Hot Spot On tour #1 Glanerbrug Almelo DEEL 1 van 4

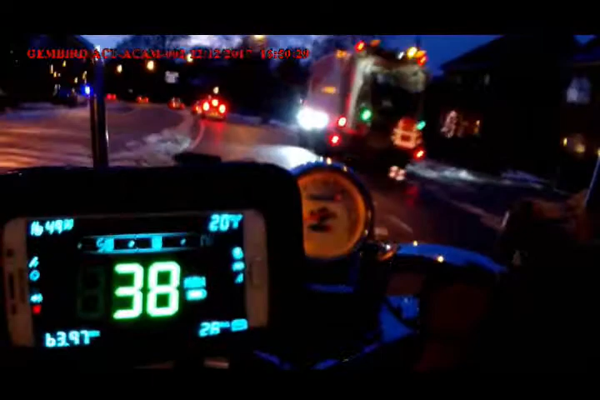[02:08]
Goed werk, jongens. Hoi. Over 300 meter, flauwe bocht naar rechts om op de Gronauwse straat te blijven. Wat is hier aan de hand? Ladderwagen? Nee, een kraan.
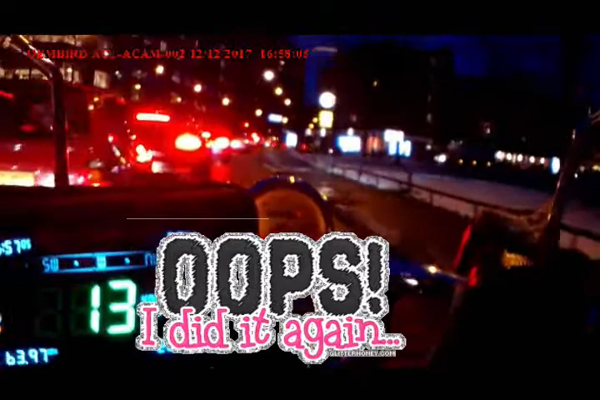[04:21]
Man, je rijdt op fietspad. Nee, Wim, het is een fietssuggestiestrook. Ze mag er rijden, maar ze mag je niet blokkeren. Dat is wat anders. Kijk, ik hoor je hier rustig, want ik verwacht hier verkeerd te doen.
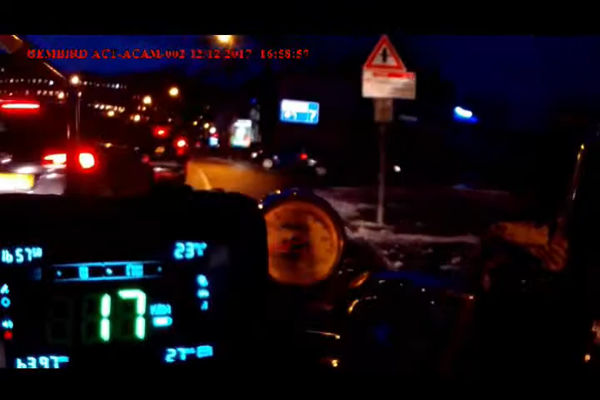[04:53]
Maar nu even niet.
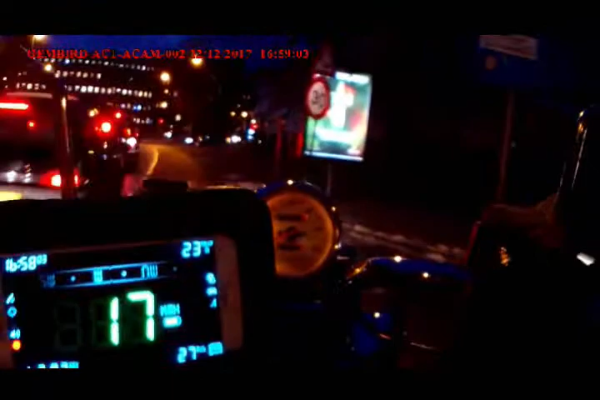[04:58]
Ja, het is een fietssuggestiestrook. Ik mag hier rijden. Er staat weer eentje op een kruis geparkeerd, zodat die andere er niet uit kan. Kom op, mensen. Rijden. Nou, kom maar op. We hebben genoeg stilgestaan.
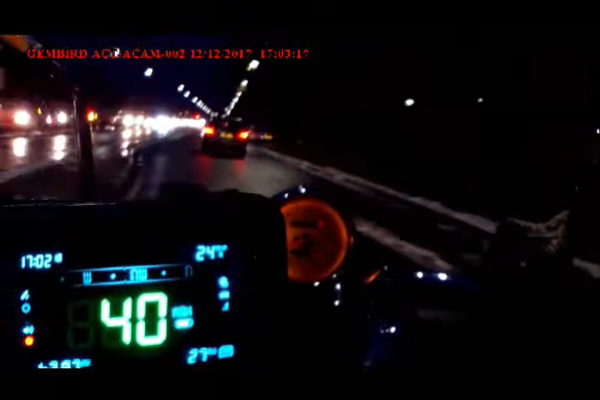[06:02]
Ik ben er nog door zo, hij kneurde nog een keer bij de stopweg staan. Mooi niet. Oké, 40. Dit is wat ik mag.
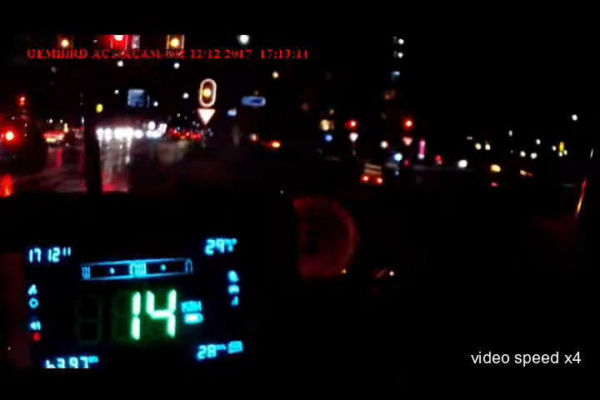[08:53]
Niet het fietspad op. Nou, kom op rijden, we hebben groen.
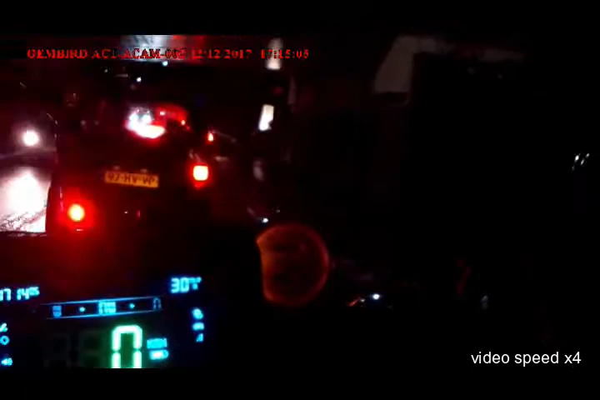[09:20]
Er rijdt er eentje met zijn mislamp aan. Wil je mislamp uit, lul? Nou, merk het al. Deze keer groen zit er ook niet in. Dus sta ik nog een keertje bij de verkeerslichten. Nee, ik duik het fietspad op.